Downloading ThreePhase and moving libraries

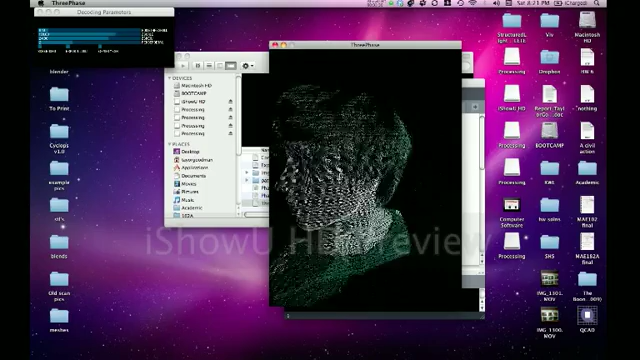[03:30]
So, from here you can control the decoding parameters. The first one, NoiseThreshold,
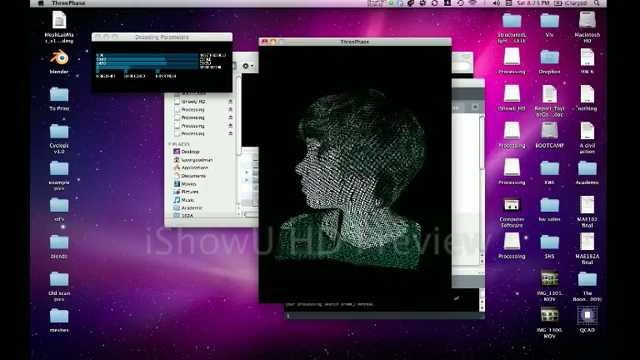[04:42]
You can see if you turn it up to four, it will be much less of a density of points.